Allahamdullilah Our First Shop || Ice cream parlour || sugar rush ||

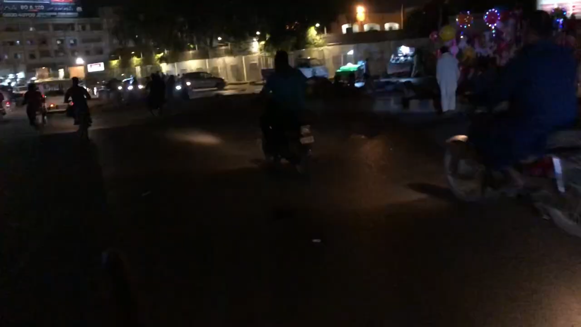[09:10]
और ये वाली जो रोड चल रही है अपना थमतल वाली, इस रोड में बस सीधा आप चलते जाओ।